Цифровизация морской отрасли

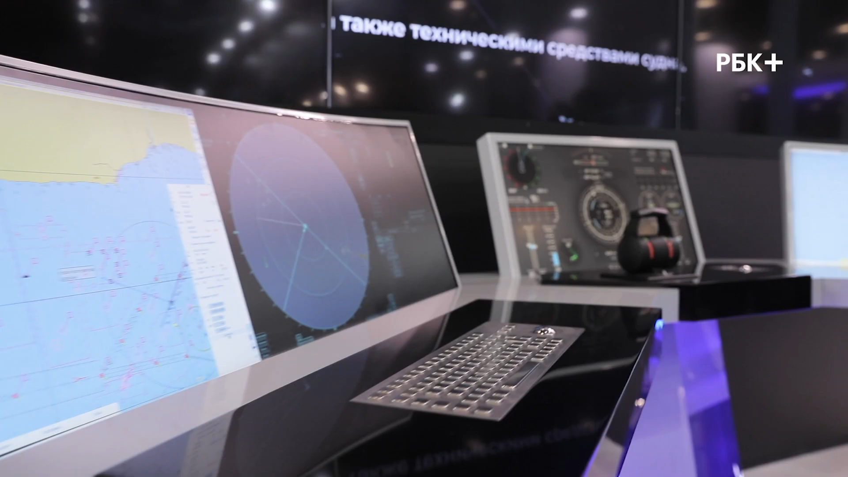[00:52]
Автономное судовождение, российская навигационная система «Беринг»,
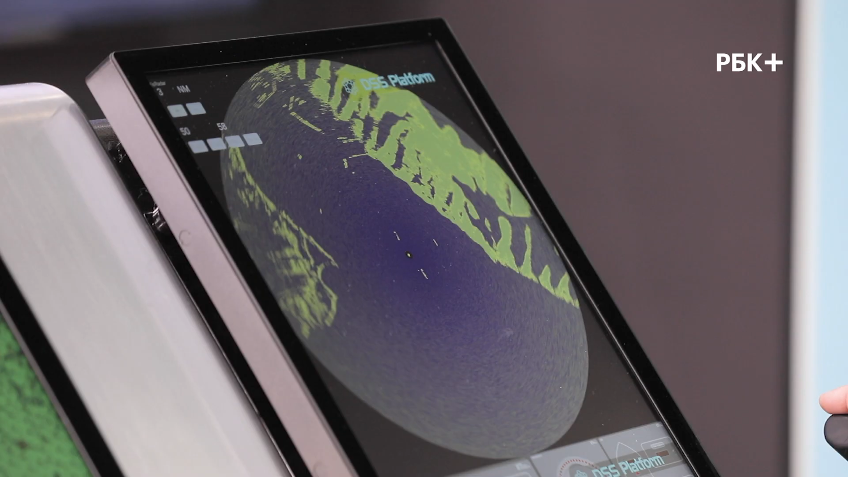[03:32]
Эта система уже адаптирована к Е-навигации.
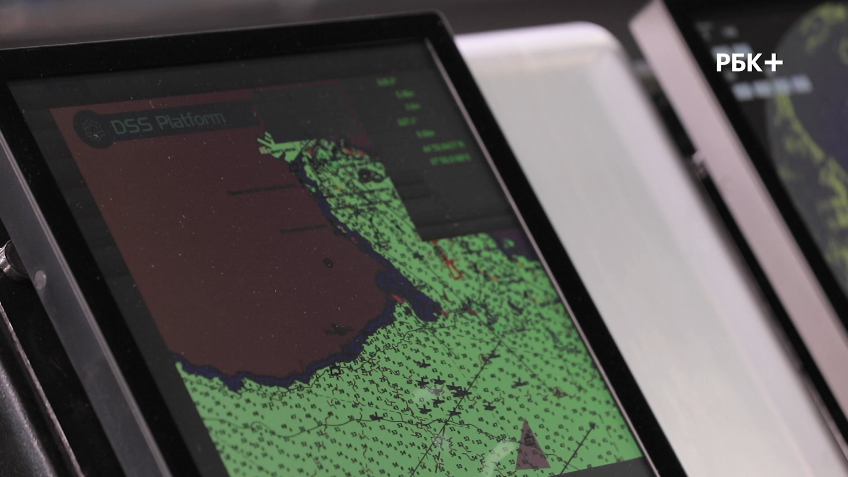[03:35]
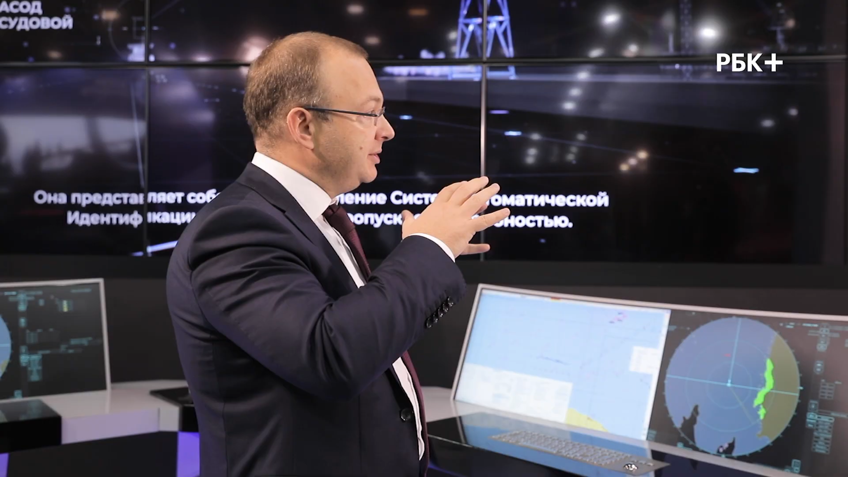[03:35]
Сердце этой системы – автономная навигационная система, позволяет формировать маршрут, уклоняться от опасностей согласно международным конвенциям.